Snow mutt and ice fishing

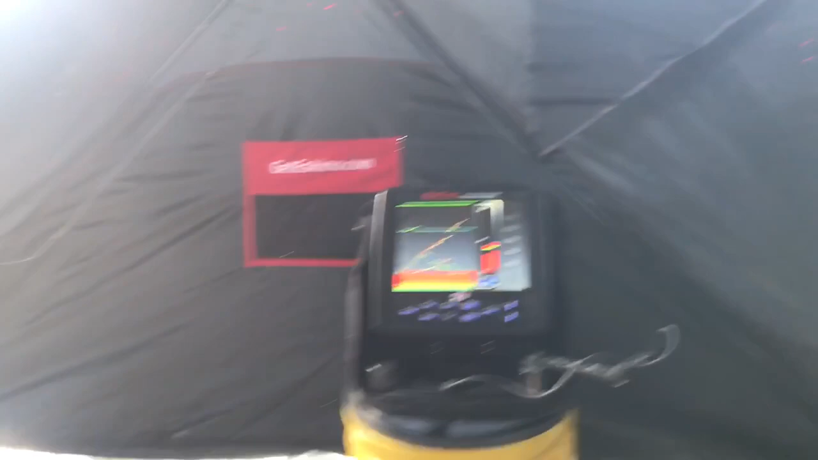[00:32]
the fish finder he's hooked into one now blowing
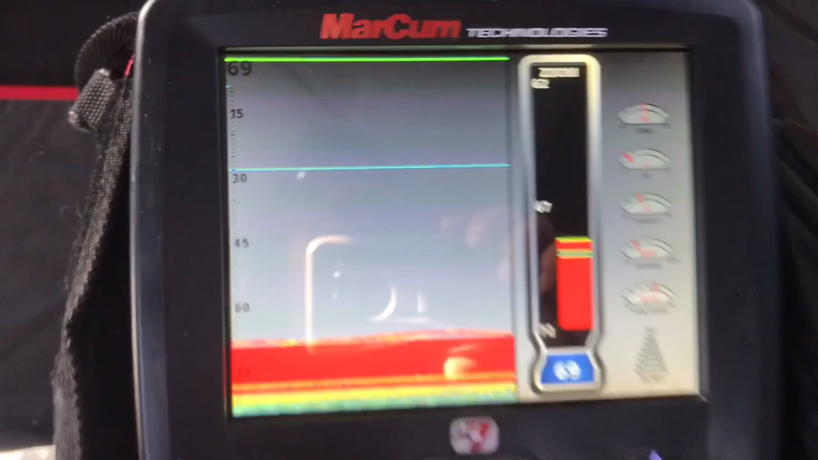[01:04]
there see if I can get
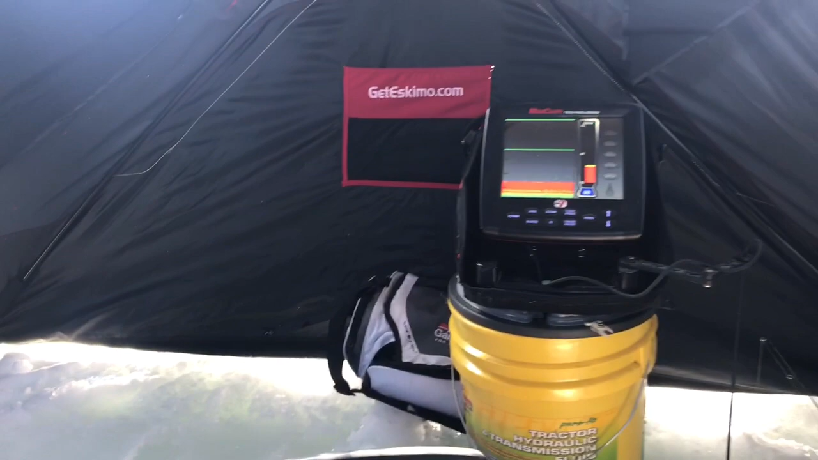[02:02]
I don't see any on there right now but I'm gonna get down there and see what I can find where's the pliers pliers yeah yeah we're
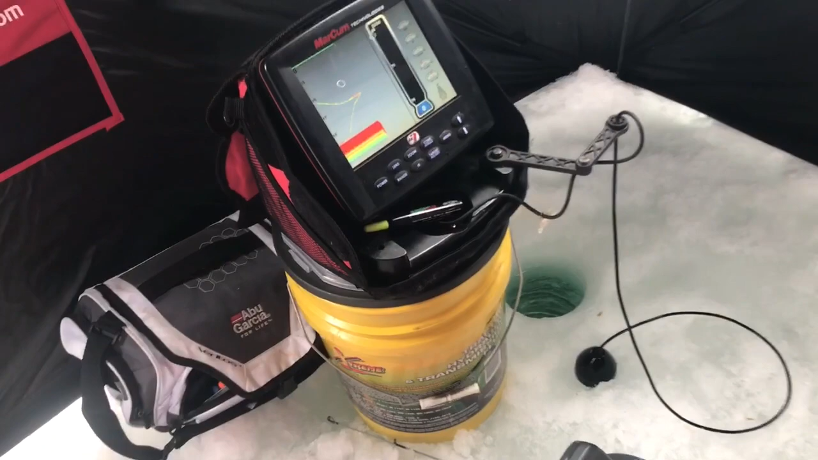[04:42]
That's where you got him, right there.
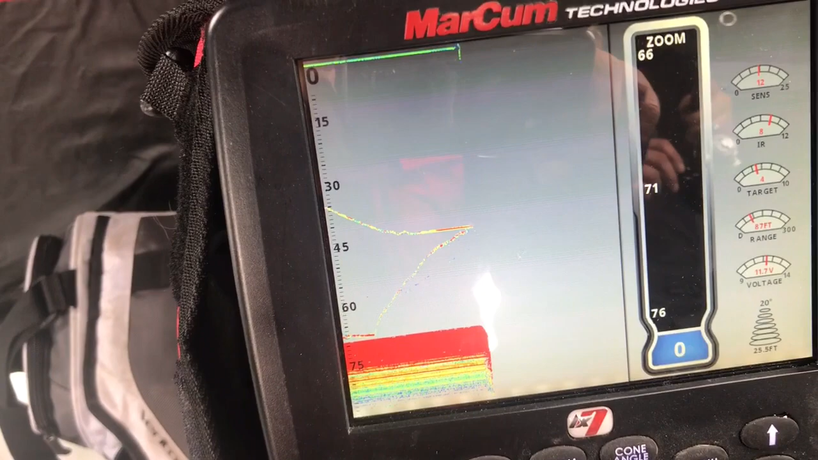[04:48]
Yeah, so I pulled the transducer out of the hole. I just lost two trying to mess with the phone.
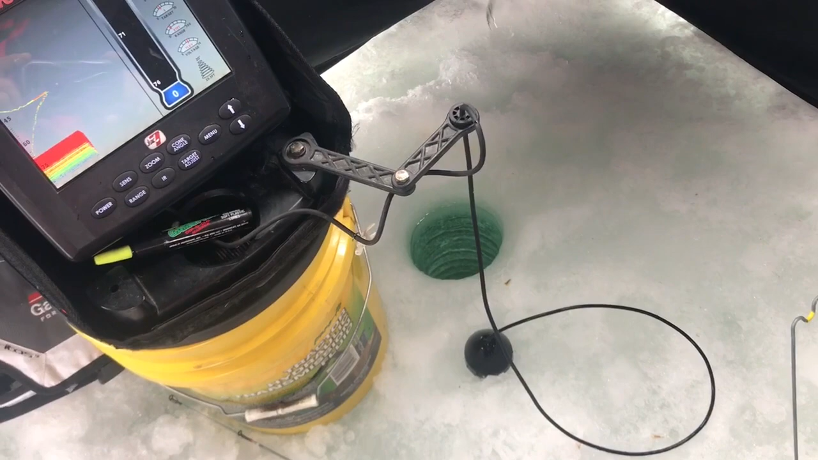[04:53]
Well, one earlier and then one now.
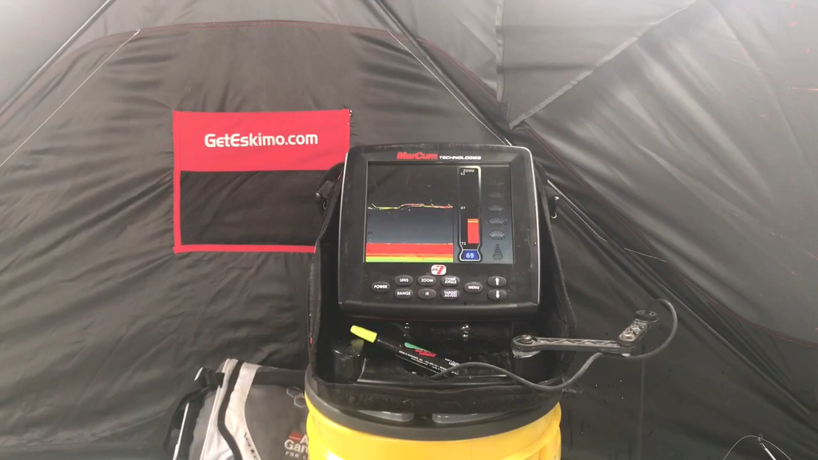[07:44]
Way up there high. But... Let's see if he'll take it again. Oh.